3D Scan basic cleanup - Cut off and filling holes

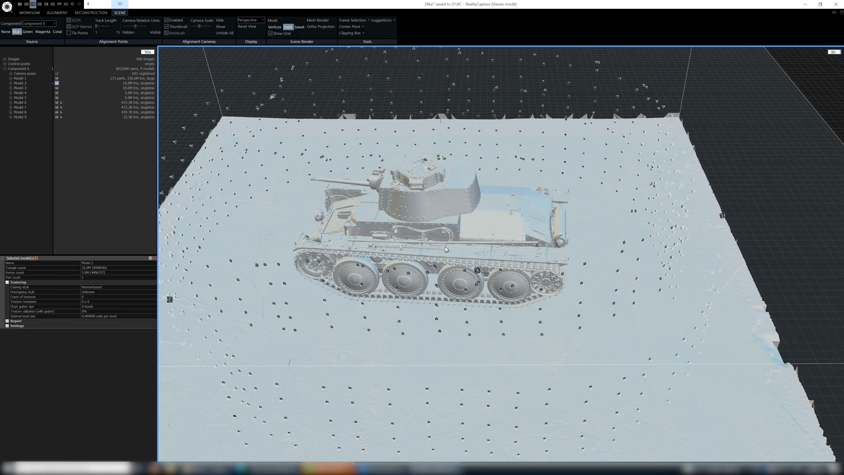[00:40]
As you can see it has squared base with these ugly faces at the borders and if we take a closer look at this part above the tank rails you can see there is a lot of holes.
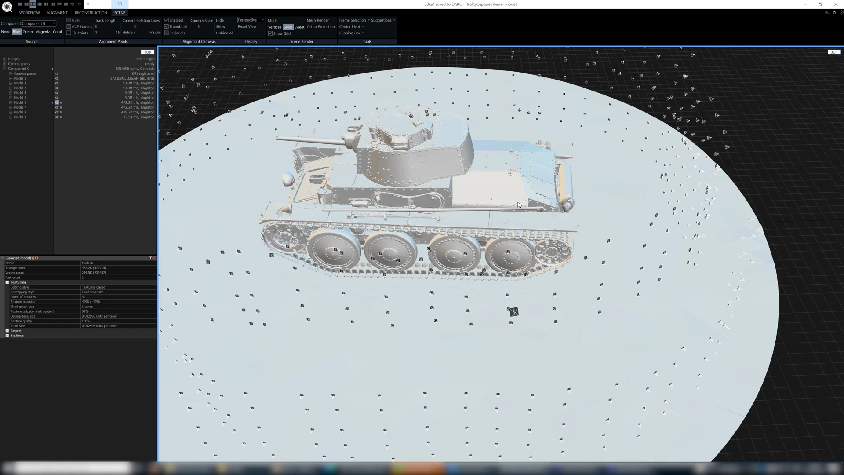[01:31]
millions of triangles in the original one so it's 20 times smaller ready for web publish and looks even better.
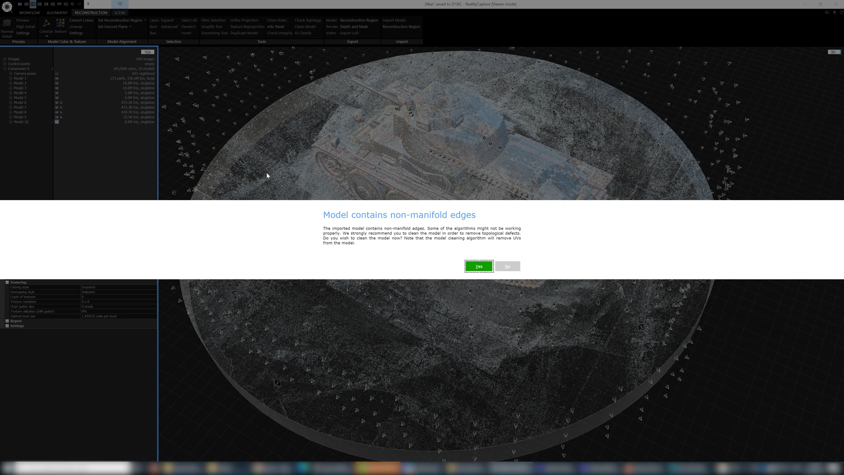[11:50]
We have a warning that the model contains non-manifold edges. Do we want to clean the model? Yes we want.
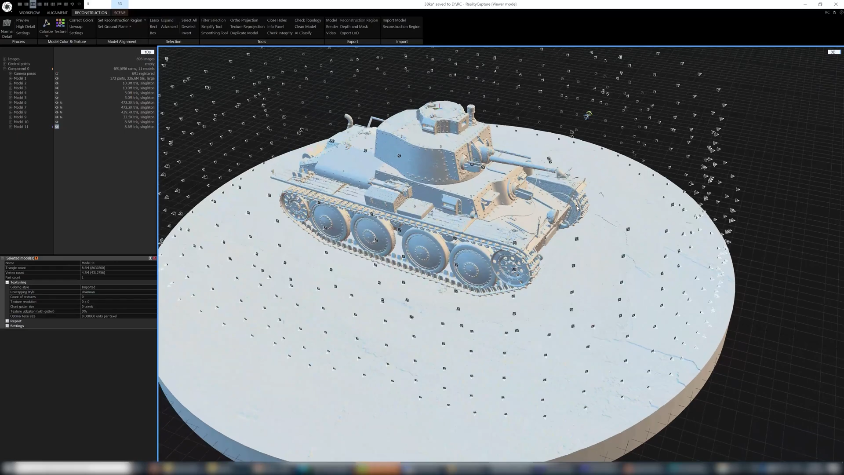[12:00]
Great so we have our little baby back in the RealityCapture with round base and fixed holes. Cool.
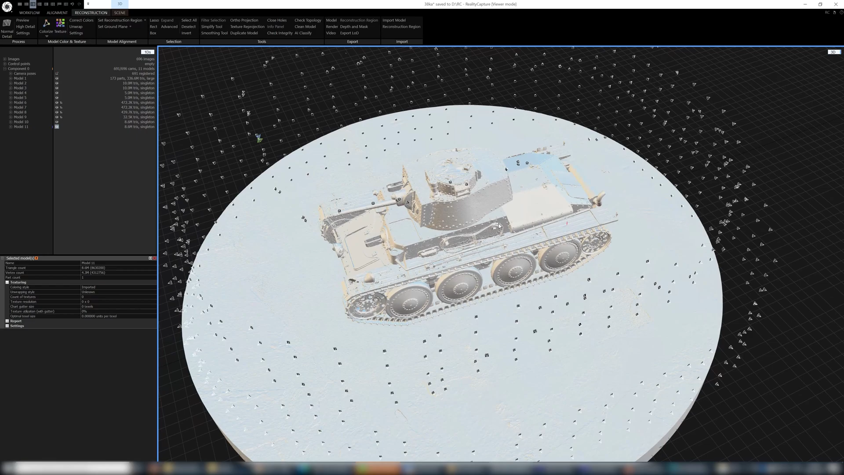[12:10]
So let's run the texturing now. So at first unwrap the model. I'm usually going for 4k textures.
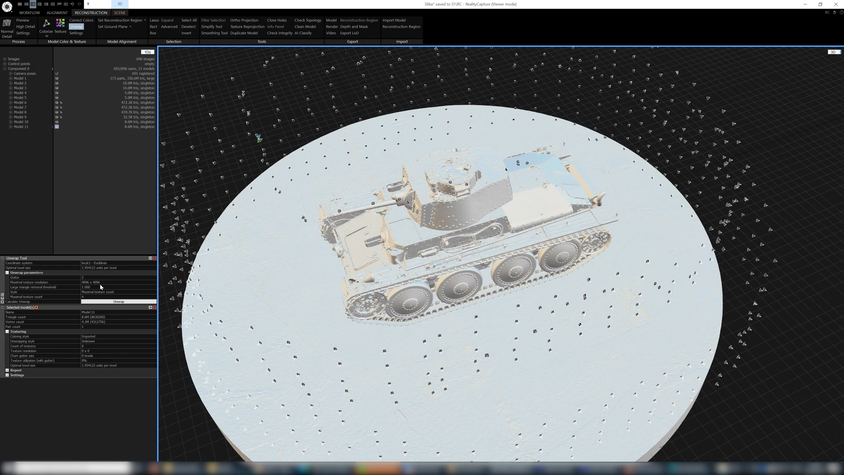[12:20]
So let's unwrap.
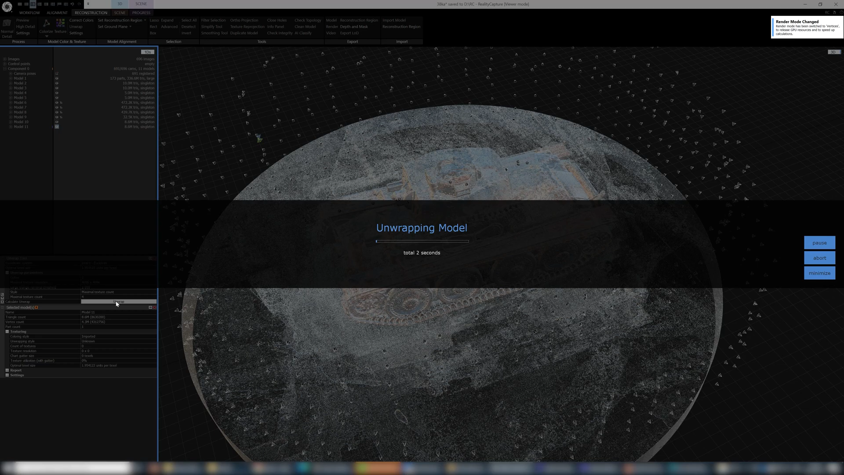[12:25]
And let's texture our model to see that our fixed holes are correctly textured.
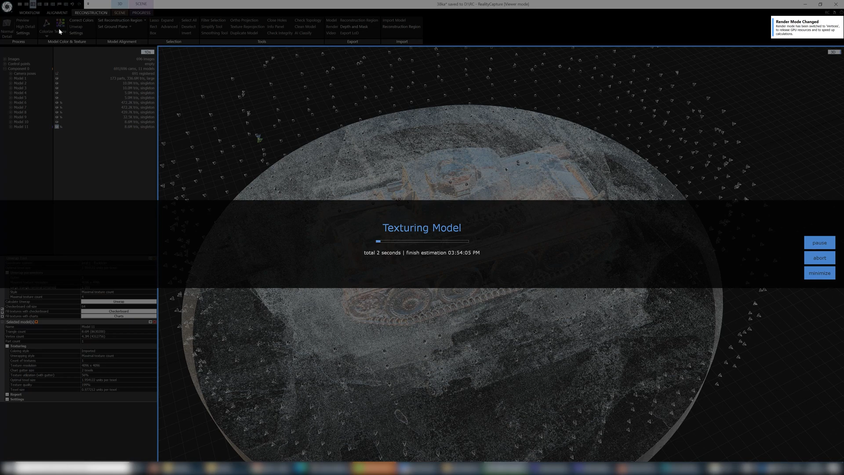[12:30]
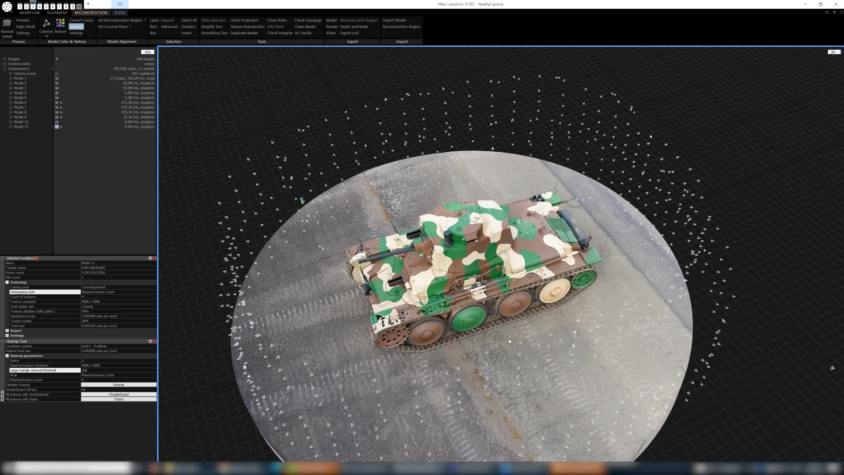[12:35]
And there it is. And if we take a closer look at the part we have fixed, you can see that it's correctly textured.